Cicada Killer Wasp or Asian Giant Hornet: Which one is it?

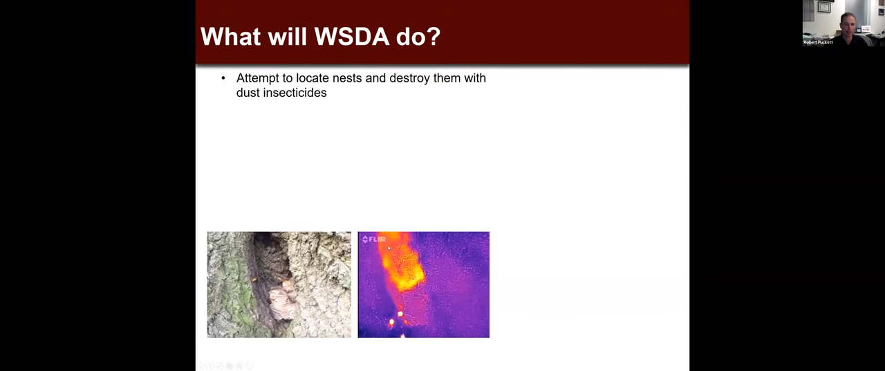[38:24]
So this is, this is a photograph here of a colony. This is of the same colony using a FLIR infrared camera.
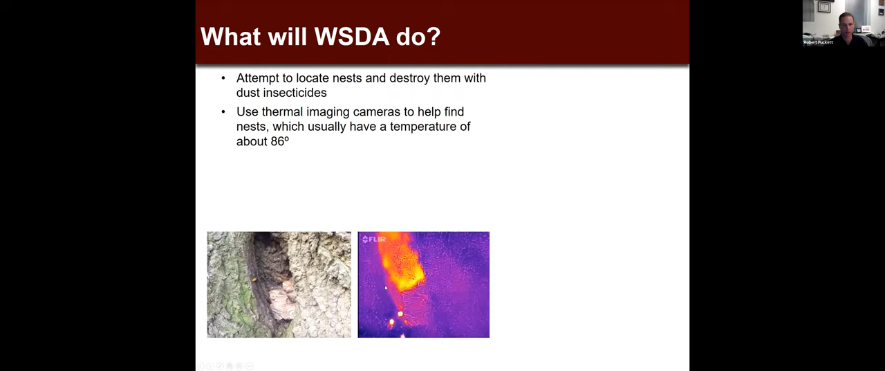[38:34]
And so you can see the temperature differential inside, um, the actual colony of the hornets there. So they can scan large areas with these devices. Um, and then once a colony is found, they'll go in and destroy them.
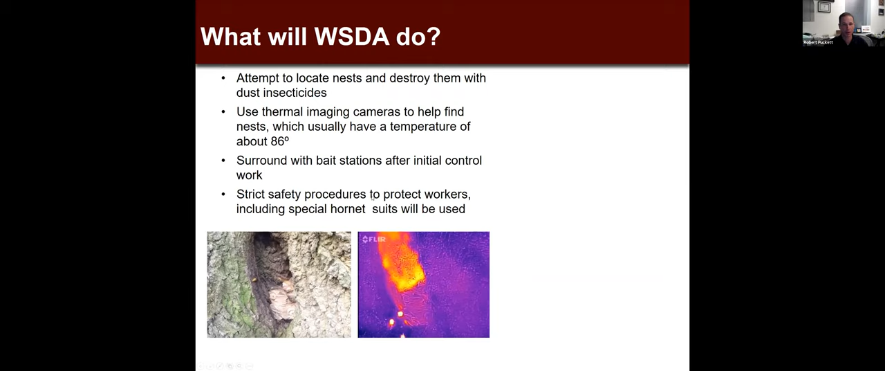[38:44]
And there's a note here that they'll be using special hornet suits, uh, to do this work. And this is an example of this hornet suit.